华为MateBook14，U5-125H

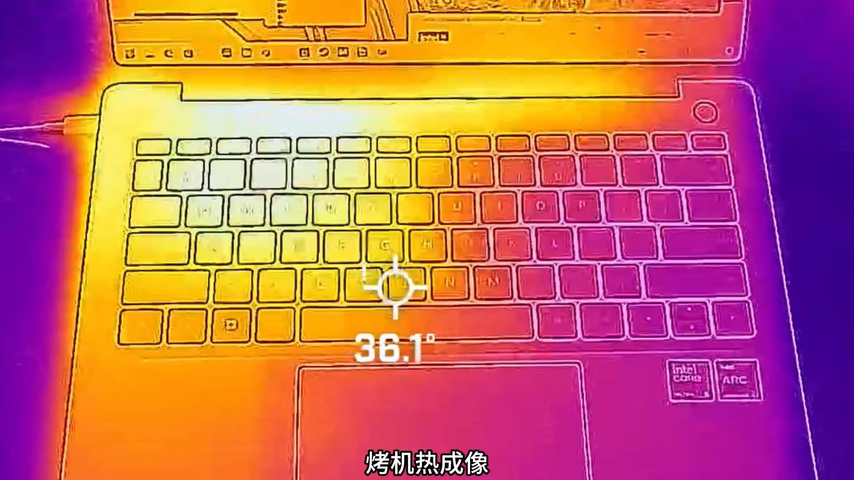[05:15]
6分贝操线板上66瓦好机热成像左边温度会高一些华为也做了好多年笔记本了左边的万兔温度反而会更高这就有点奇怪了单考核显2.